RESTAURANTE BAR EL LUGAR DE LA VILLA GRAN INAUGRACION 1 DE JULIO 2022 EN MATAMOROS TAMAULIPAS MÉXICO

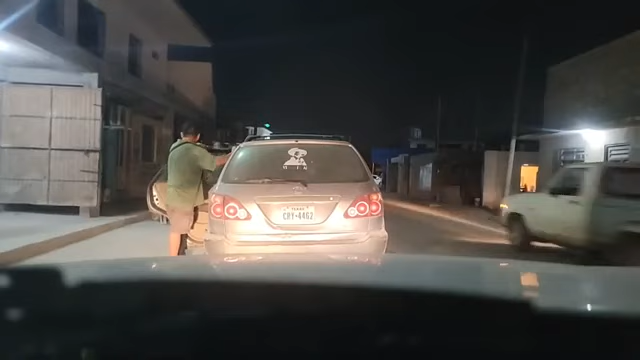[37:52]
Carnitas, Jacob para presidente, sí, claro, yo estoy seguro que voy a entrar de presidente en el 2030 sin falla, de eso no hay falla. Si es cierto, Jacob se la rifó, se negrió y ya es presidente. Vamos. Chequen, chicos, tirando barra. Aquí está el canal de la Juárez. Chequen bien, chicos, dónde andamos para que se ubiquen. Aquí te da la vuelta, lógicamente, ni modo que no te da la vuelta y vayas para el canal. Si no te da la vuelta, te vas para el canal, allí te la partes. Para que cuando manejen, si vas borracho, mejor dile a tu amiga, a un conductor rosado que te ayude.
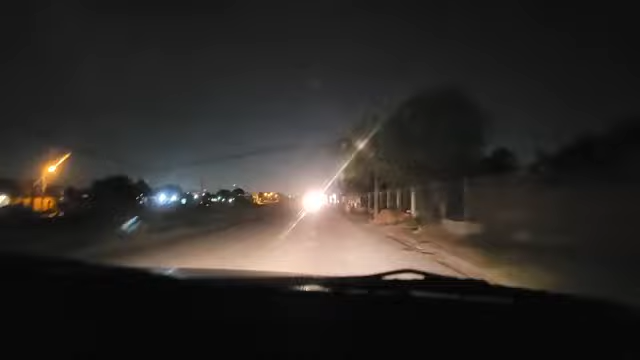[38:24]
Los conductores rosados tienen que reasignar un conductor. Chequen bien con dónde estamos, chicos, para que se ubiquen. Ahorita voy a decir los ganadores. Mañana voy a rifar más pases libres mañana para que entre la gente. Pases mañana y recuerden que si no ganas pase, mañana hay gastos 50 pesos la entrada. 50 pesos la entrada en general, mañana por promoción, chicos. Promoción. Y de rato voy a promocionar uno de esos días el Caribe.
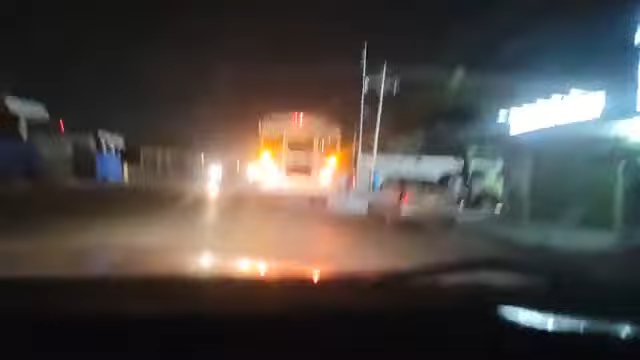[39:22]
Chequenme, chico. Por aquí te metes o puedes irte por toda la solidaridad. Ahorita lo voy a apuntar, Gabriela García, ¿ya compartió? Sí.
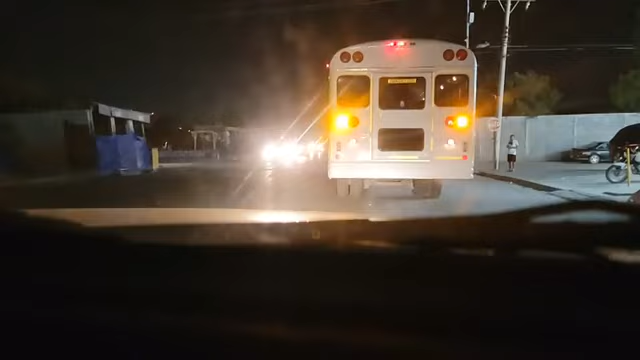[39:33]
Y te apunto Gabriela García. Chequen bien, me voy a meter por aquí. Aquí te sales por la Avenida del Niño. Chinchero. Vamos por aquí. Chequenme, chicos. Por esa calle.
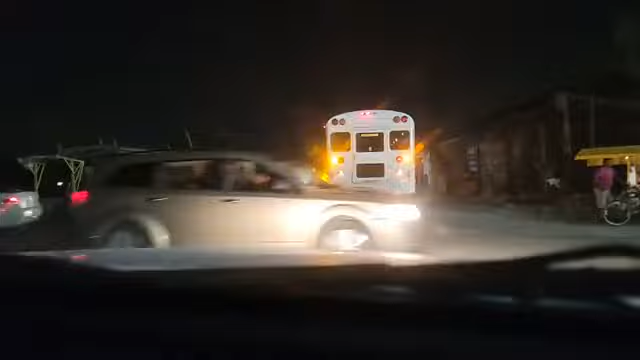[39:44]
Si me meto aquí a la izquierda, dale, güey. No, ya me toca a mí. Chéqueme. Aquí está el otro mini super chapa. Aquí derechito sales al tianguis de la Avenida Niño.
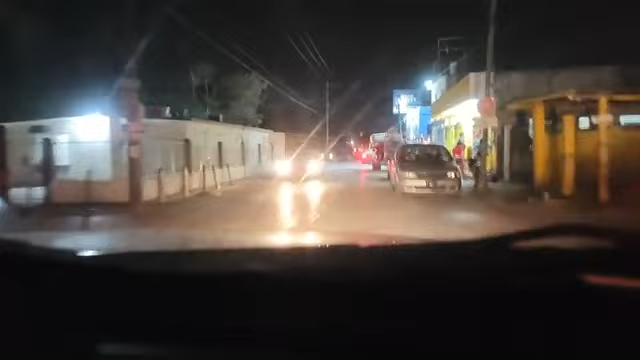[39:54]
Chéquenme, chico, ubíquense. Si me voy para aquel lado, para la otra calle más adelantito, hubiera llegado yo allá en la Solidaridad. Ese que vemos tirado es un borracho. Se cayó de borracho. Y es que allá es un loquito, hay un loquito ahí, pero ya no se ve porque está oscuro, chinchero. Ahora vámonos para acá para hacer la rifa, chicos. Ahorita, ¿a quién dice que compartió? ¿Cómo se llama? Gabriela García. Te voy a apuntar, me voy a parar aquí, Gabriela, para apuntarte.
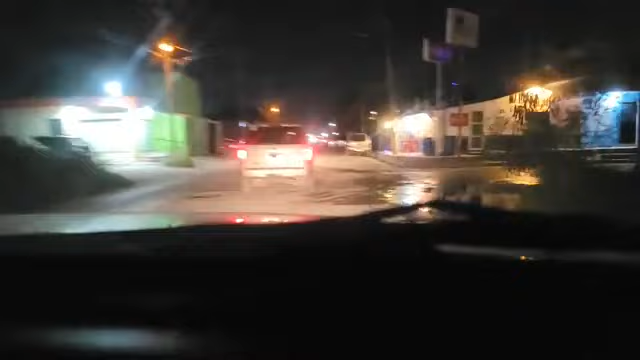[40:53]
Gabriela García, te voy a apuntar. Ahorita Gabriela García, que este va bien despacio. Gabriela García, te voy a apuntar ahorita. Gabriela García, te voy a apuntar para esta gran rifa de cortesía de boletos gratis y mañana burritos y combo gratis. Gabriela García, ¿dónde me paro? Es que este güey va bien despacio. Le voy un golpecito para atrás para que se aliviane.
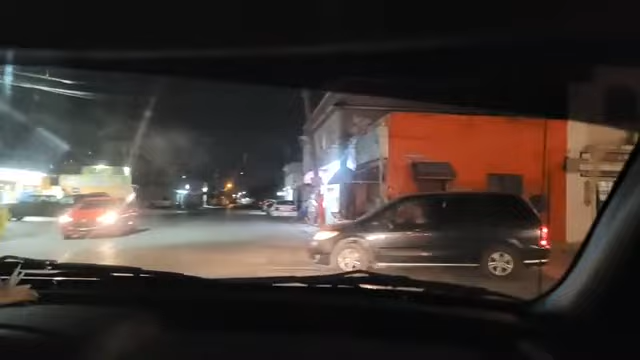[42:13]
No se me olvide tu nombre, Gabriela García. Compartan, chicos, cortesía gratis mañana. Y aparte, mañana se va a rifar cerveza, se va a rifar un 12. Se van a rifar muchas cosas adentro del antro bar. Con ganas. Y va a estar Jeco HP ahí, bailando las canciones con la famosa Travesti y la Abundancia. Aquí derecho sale a la Solidaridad, Avenida del Niño, chicos. Chequen bien. Es fácil y sencillo. Ya voy a hacer la rifa. Ahorita voy a meter la camioneta para adentro. Y ya metieron la camioneta, hago la famosa rifa. Yo aquí anduve tapando los baches.